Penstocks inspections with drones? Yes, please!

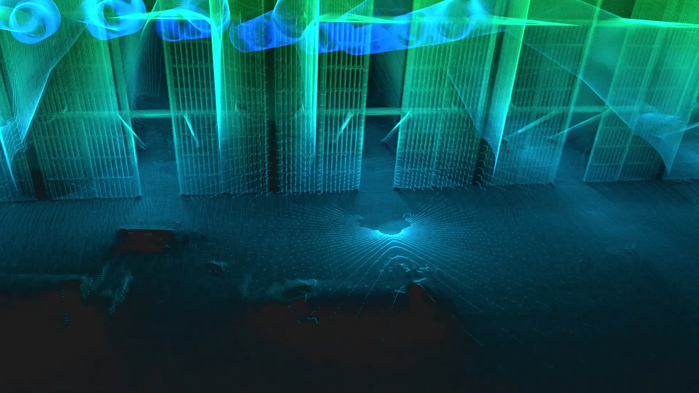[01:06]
wait for this, localize your defects within the 3D model.
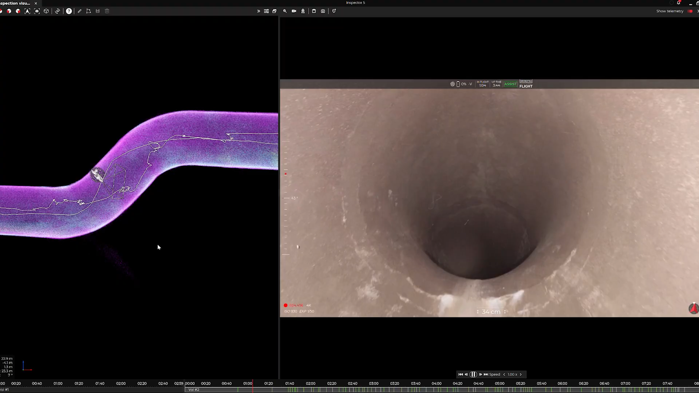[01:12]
Imagine being able to know exactly where each defect is located and going back to it within minutes to know exactly how it is evolving.
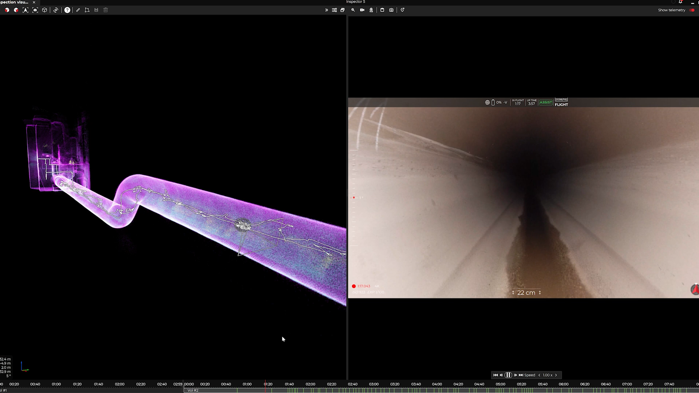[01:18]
And for our steel penstock operators, the Helios 3 drone is also equipped with a UT probe to perform remote UT inspections.